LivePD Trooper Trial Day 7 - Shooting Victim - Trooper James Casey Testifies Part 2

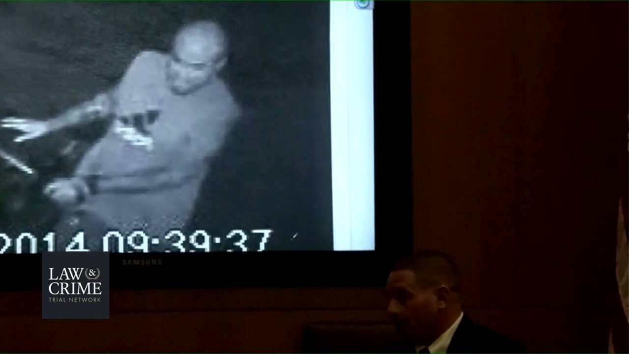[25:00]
That one hand, it went under that blanket. Did I see a gun? No, I did not.